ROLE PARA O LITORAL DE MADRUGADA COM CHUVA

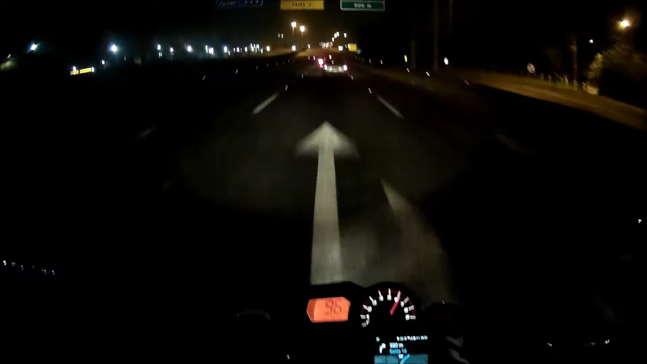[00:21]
Rapaziada, hoje é dia 10, dia 10 de março de 2019, exatamente a meia-noite e 35, é um bom dia né, nem boa noite mais. Rapaziada, estamos indo ali para Mungagá, estamos indo nessa hora aí porque é a hora que deu para estar indo,
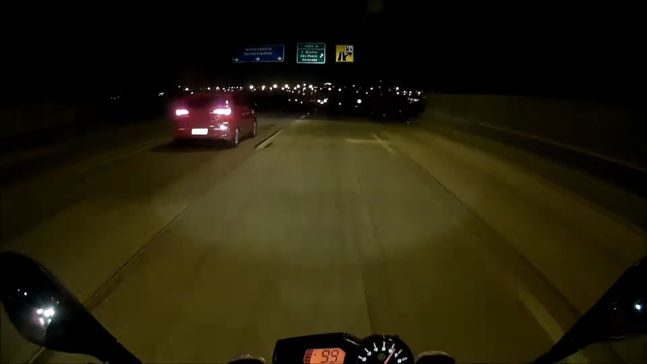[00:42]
estamos indo ir aqui, a minha namorada Fernanda está aqui na garupa. E meu irmão Márcio está vindo aqui com o carro atrás, ele está de carro porque ele está levando a família né, então não deu para o Márcio estar indo de motoca. Vou até parar no pedágio aqui para esperar ele. Aqui está falando que o percurso nós vamos chegar lá por volta de 12h22, creio que chegaremos antes desse horário que está falando aí.
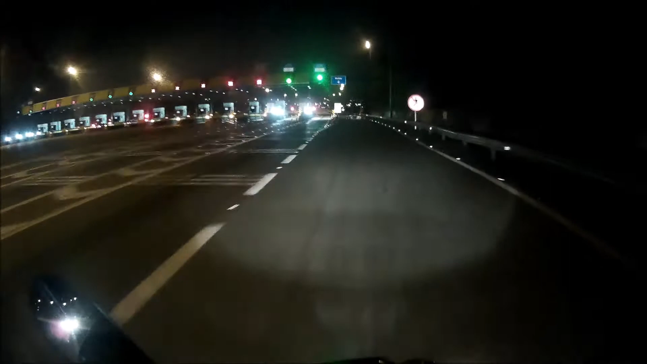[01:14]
E que pedir a Deus que dê tudo certo, a noite é complicada, a noite é traiçoeira né, mas vamos com Deus aí e que vai dar tudo certo.
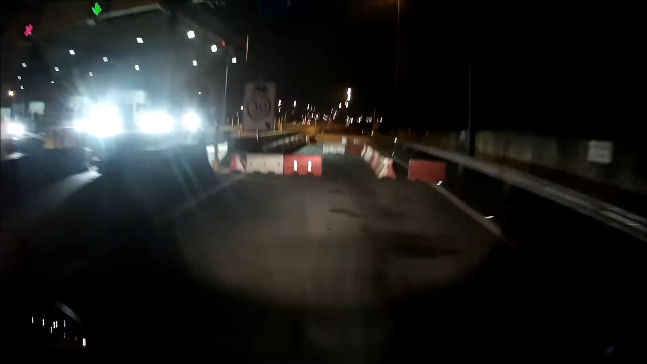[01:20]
Beleza rapaziada, vou estar cortando o vídeo para não ficar muito longo e mais na frente eu retorno aí, valeu! Salve rapaziada, estamos aí de volta, já estamos na rodovia dos imigrantes, estamos aqui no município de São Bernardo do Campo, o tempo está meio uns relâmpago aí, uns raios. Espero muito que não chovam, as capas estão aqui no baú,
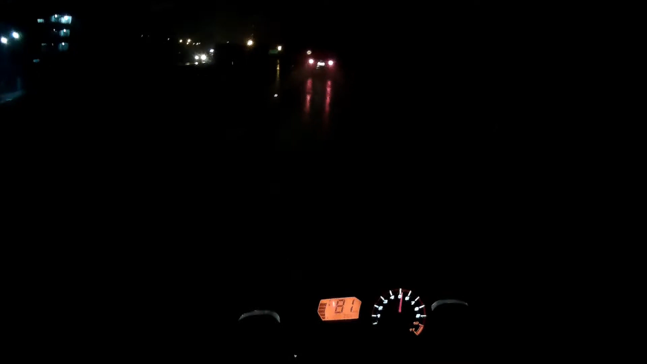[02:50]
É, aconteceu o que eu temi rapaziada. Começou a chover, está chovendo bastante, dei mó talento na motoca hoje, vai fazer o que? É assim mesmo né. Vamos aí, em paz, graças a Deus, paramos para colocar as capas.
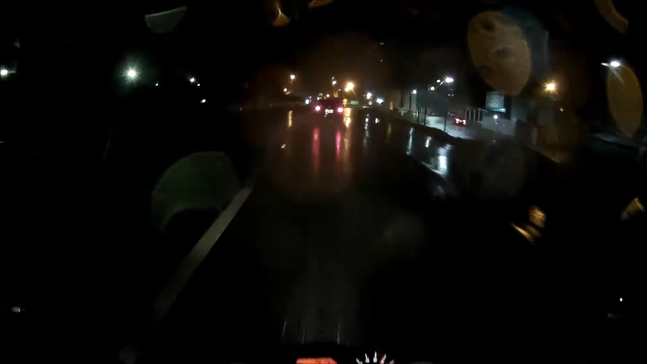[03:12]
Entreguei a, o celular que está com a localização, a GPS para o Marcio, que eles vêm lá no carro. Estou indo atrás. É isso aí rapaziada, já estamos em Mongaguá. Agora é só, chegamos ao destino. É isso aí, hein, Pedro de Torredo.